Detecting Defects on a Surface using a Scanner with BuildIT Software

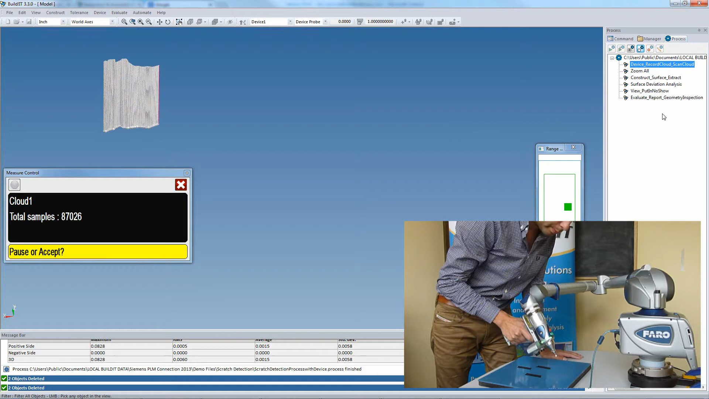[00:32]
So the user initially scans the surface.
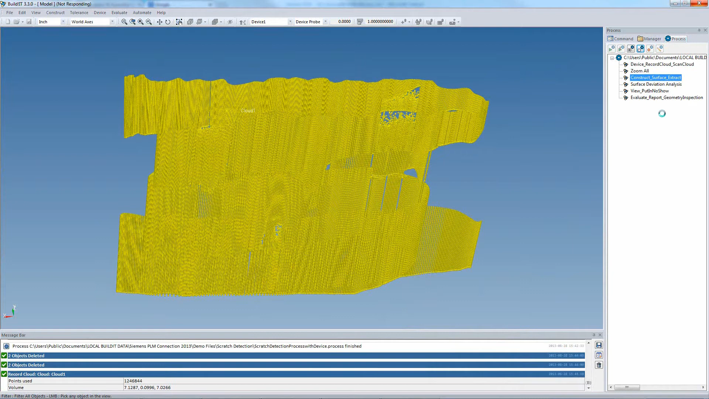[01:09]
And Build-It does the rest of the analysis.
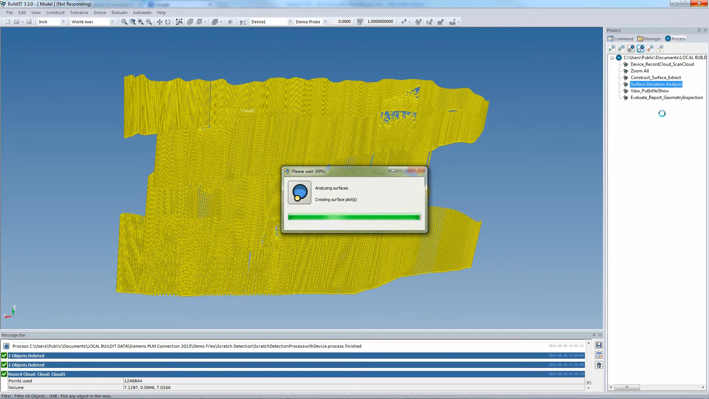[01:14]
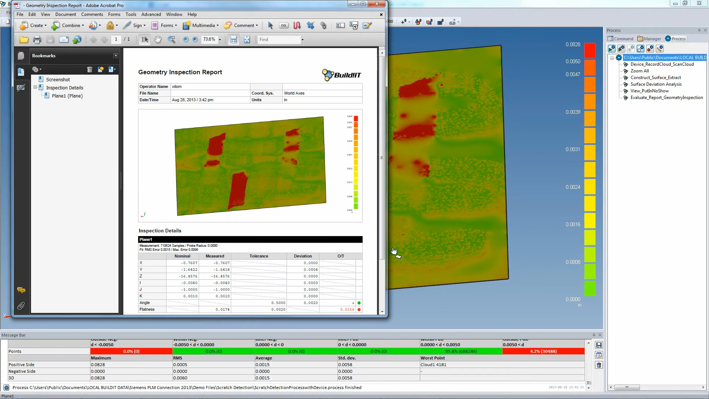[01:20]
A report is then created that shows the problem areas, in our case, where the tape was applied.